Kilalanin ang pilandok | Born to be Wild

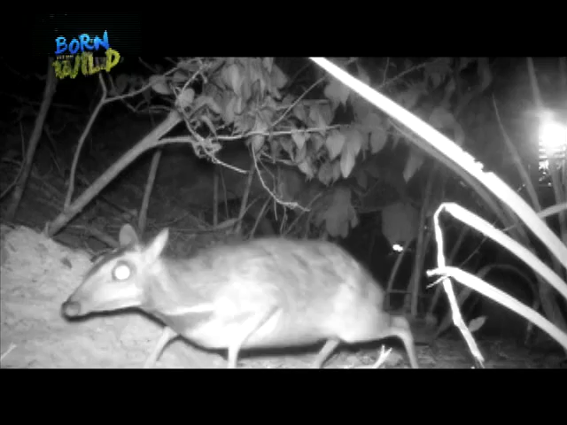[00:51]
Ang camera trap, nakunan ang kabuang itsura ng mailap na pilandok. At kitang-kita rin kung paano nila suyurin ang lupa para humanap ng pagkain. Hindi lang isa ang nakita naming pilandok sa camera trap. Isang magandang sinyales na nagpaparami ang nanganib nilang populasyon.